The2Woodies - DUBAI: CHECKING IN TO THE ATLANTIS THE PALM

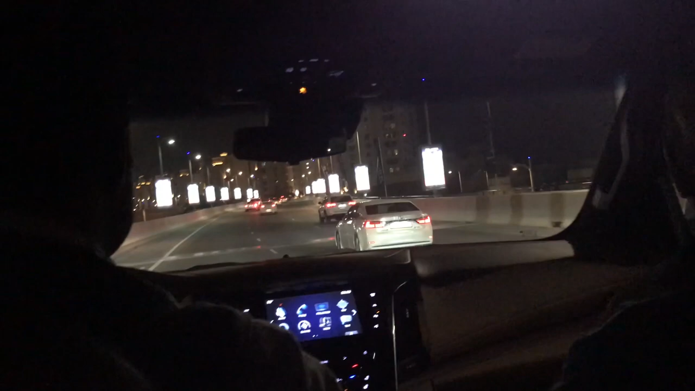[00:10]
We're at the beginning of the palm tree. At the end of the palm tree, at the beginning of the leaf. So this is the monorail over here. Yes. It's only for the palm side. It's not connected to the metro. No. You see our hotel up ahead? Yes.